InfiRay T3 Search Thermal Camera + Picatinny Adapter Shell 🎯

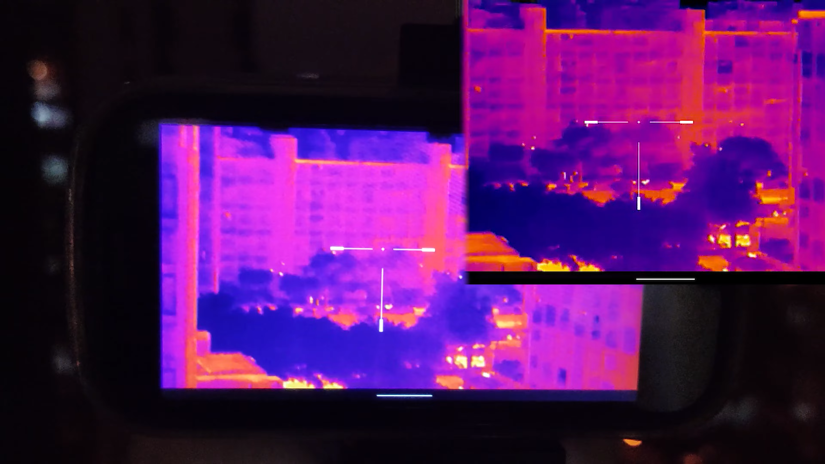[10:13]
Once again we are at about 155 meters. Once again we are seeing there a guy cleaning his car.
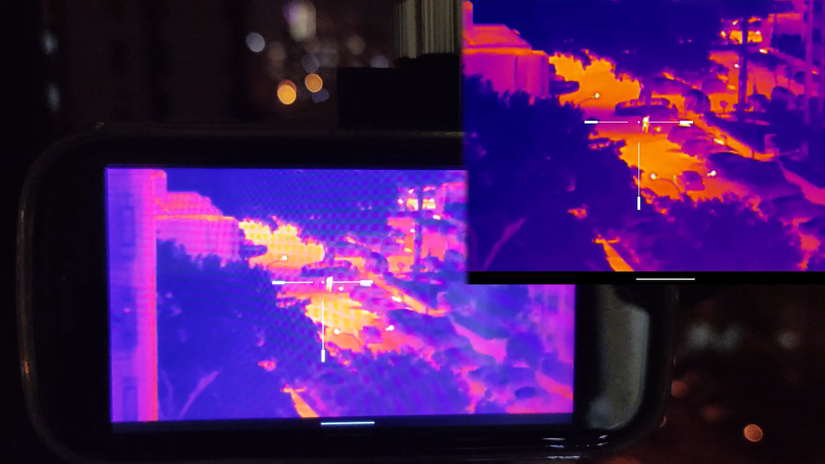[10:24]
I can clearly see that he's cleaning his car. 155 meters away.
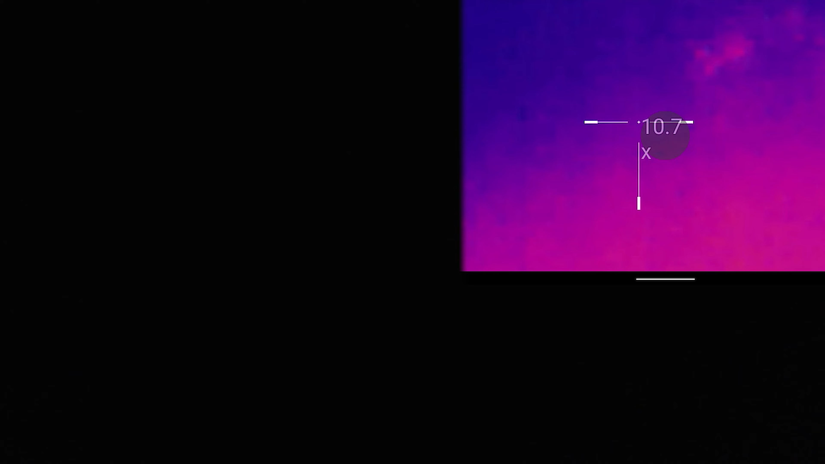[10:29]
So let's see with 12.4 times zoom.
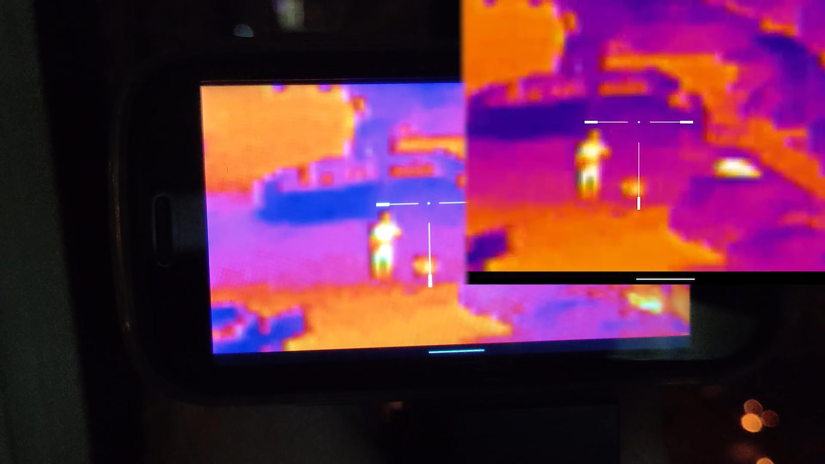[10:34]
Yes you can clearly see that this person. You need to have trained eyes.
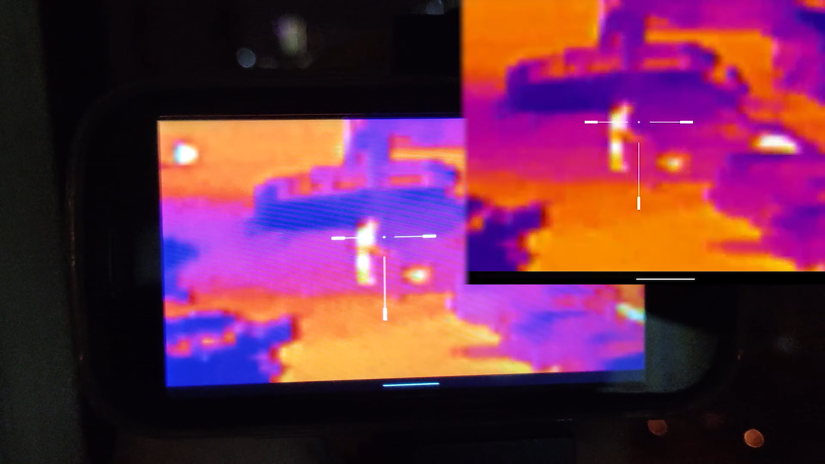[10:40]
And you can save a lot of money with that basically. So you can obviously see he's cleaning his car.
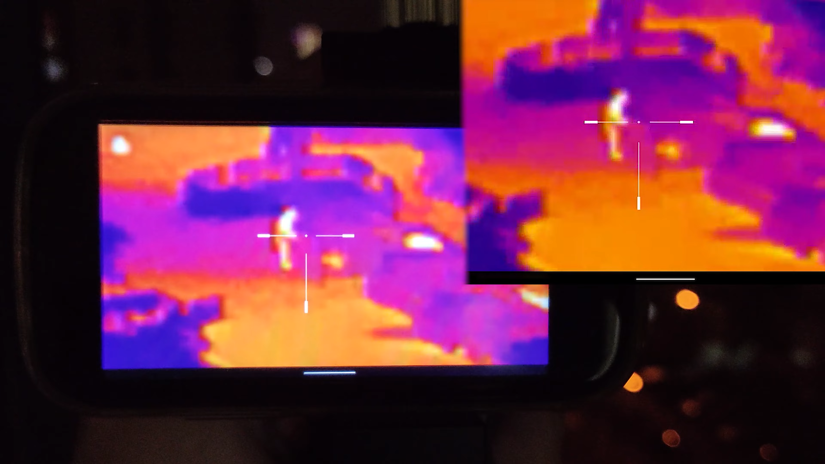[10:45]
But I don't know why he's cleaning his car at night. But he does.
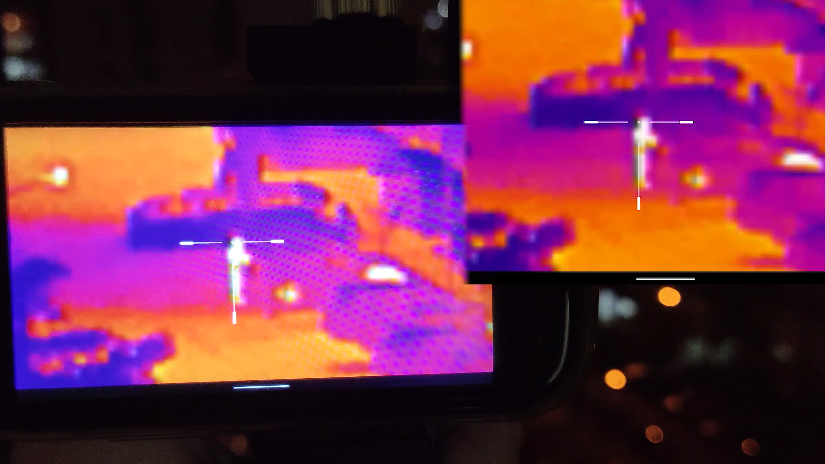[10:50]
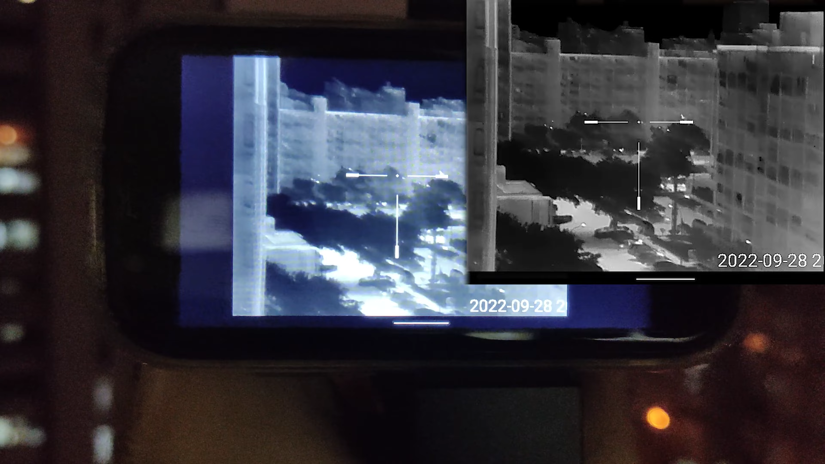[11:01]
The farthest face of these buildings here is about 300-350 meters away.
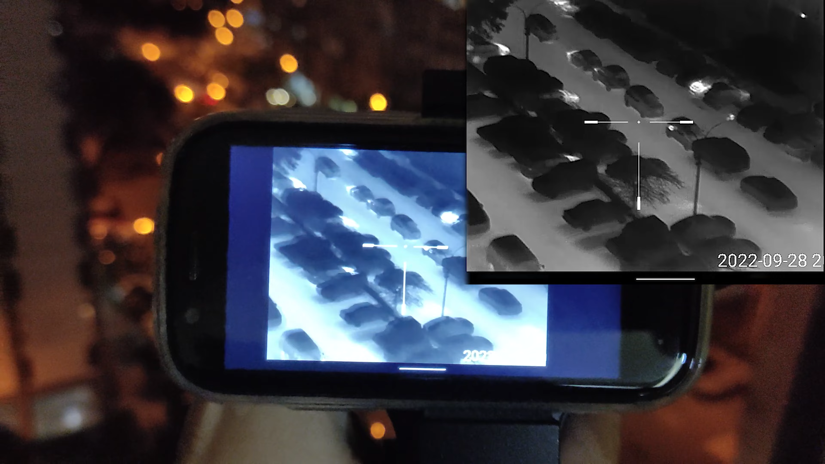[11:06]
So even from that distance you can clearly see the windows and everything. So let's
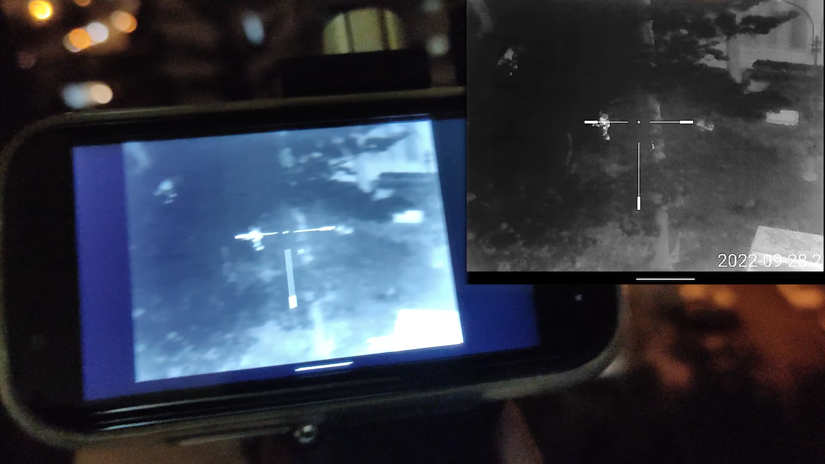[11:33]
see the two guys over there walking their dogs.
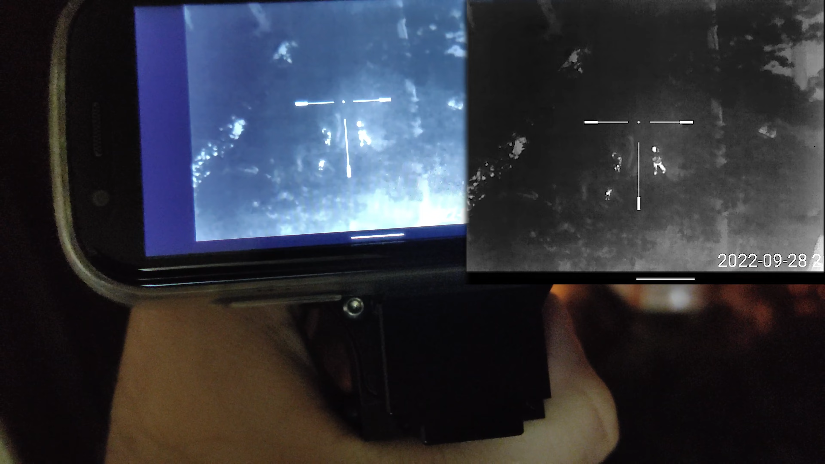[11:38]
They are about 65 meters away.
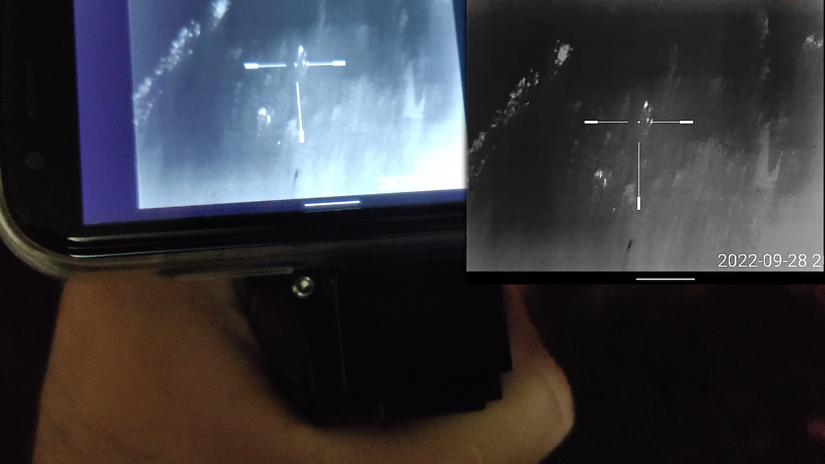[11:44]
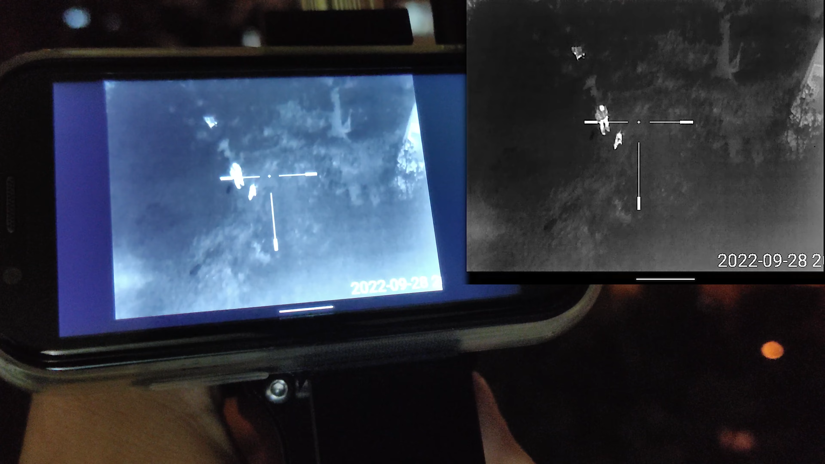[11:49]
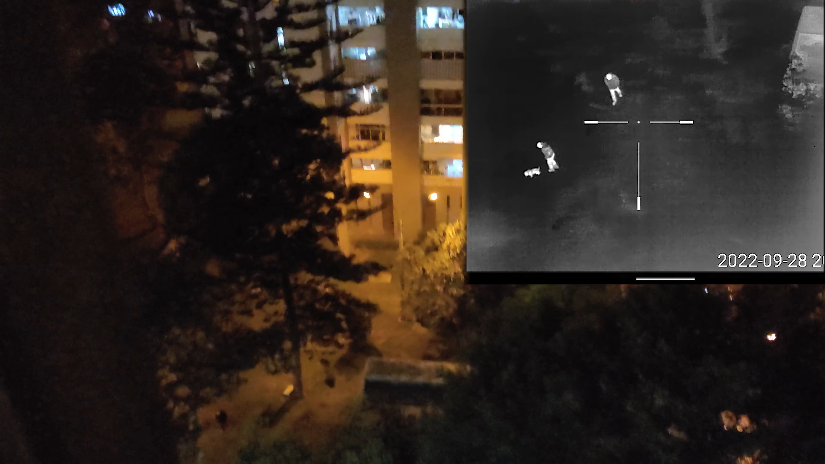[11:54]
As you can see that dog is going to do there his job. And you can see that he left a tiny little heat spot there. But you can see that even from 65 meters away.
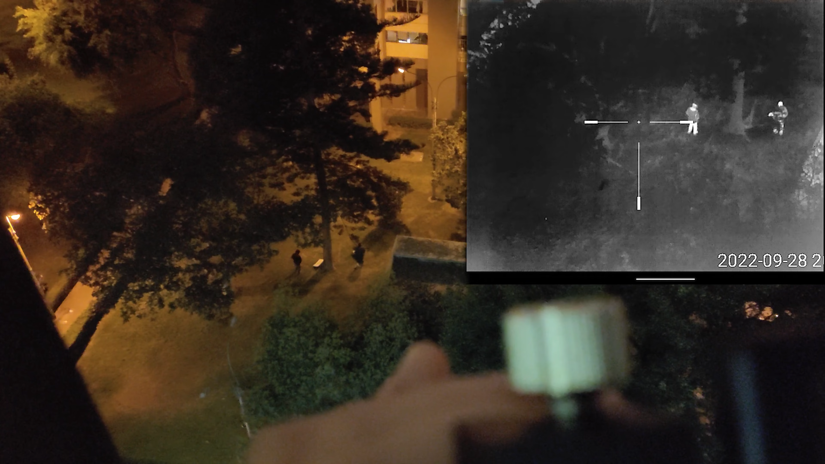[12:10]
Let's see it with a slight zoom 6.4 times.
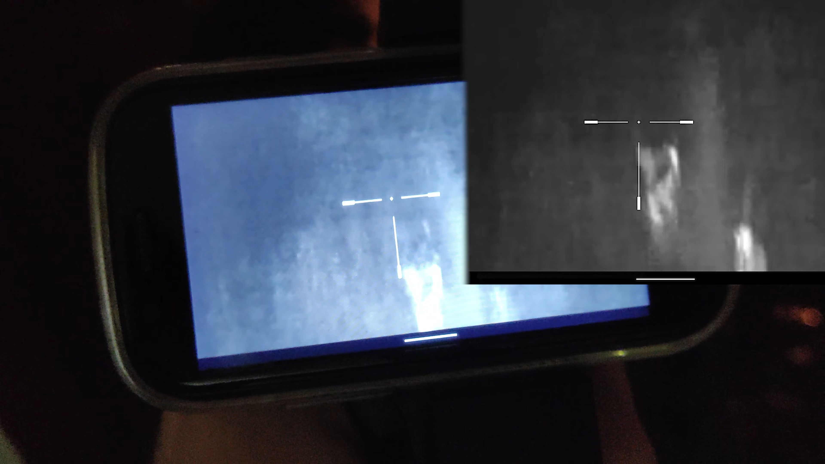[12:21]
And there you go. You can clearly see from 65 meters. It's about 70-75 yards.
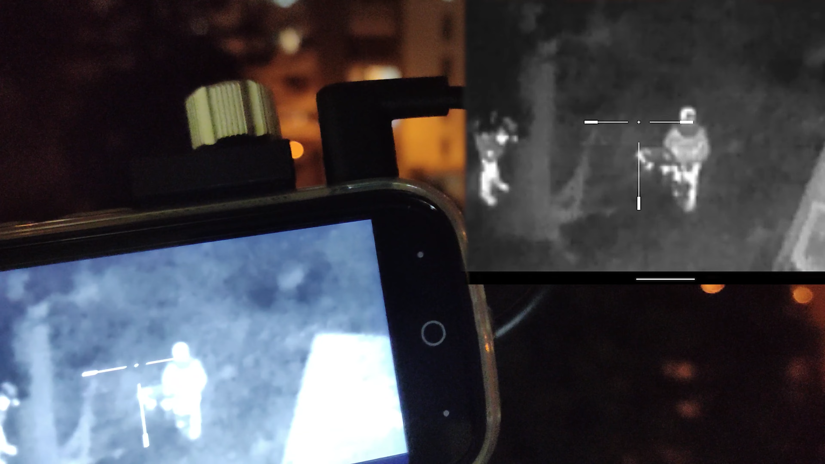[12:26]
You can see clearly he's a dog. You can see it has some kind of collar.
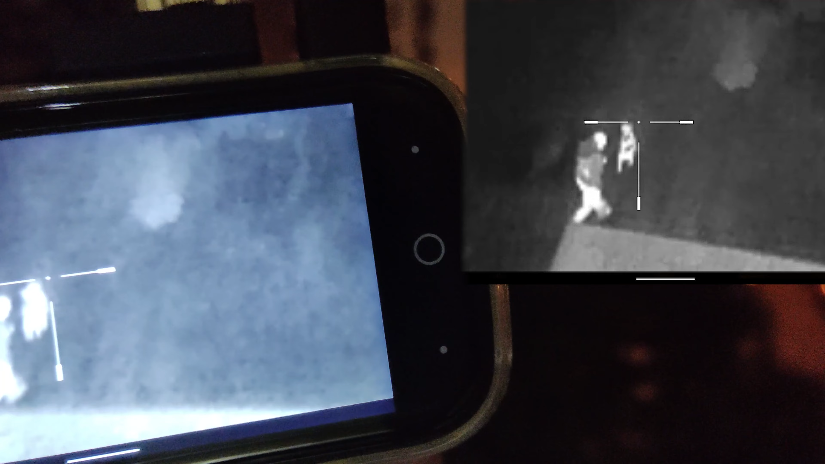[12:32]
Or like a warm to warm his back. With something. You can see that as well.